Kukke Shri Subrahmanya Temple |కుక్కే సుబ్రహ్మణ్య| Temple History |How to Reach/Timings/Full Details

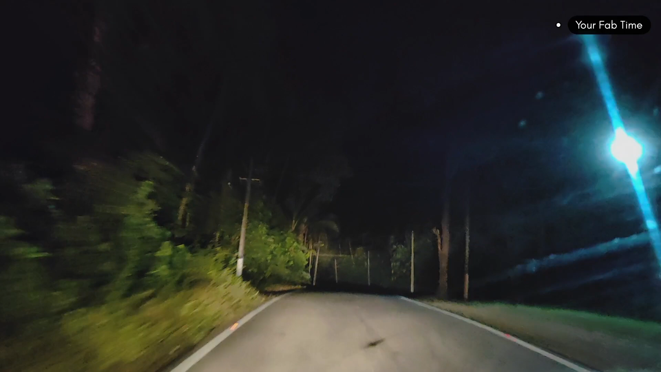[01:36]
మంగళూరు నుండి 115 కిలోమీటర్స్, మైసూర్ నుండి 170 కిలోమీటర్స్ ఉంటుంది.
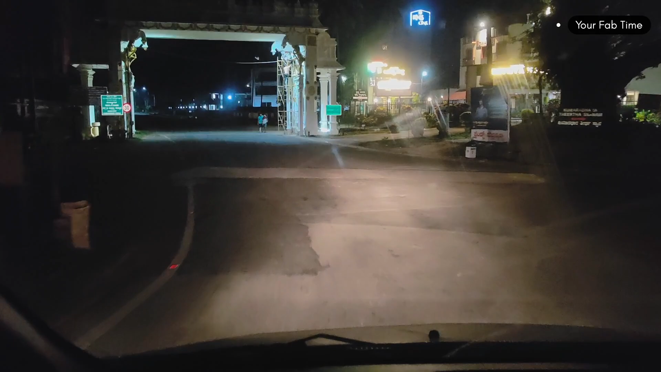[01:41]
ఆఫ్టర్నూన్ 4 PMకి స్టార్ట్ అయితే నైట్ రీచ్ అయ్యేసరికి 11 PM అయింది.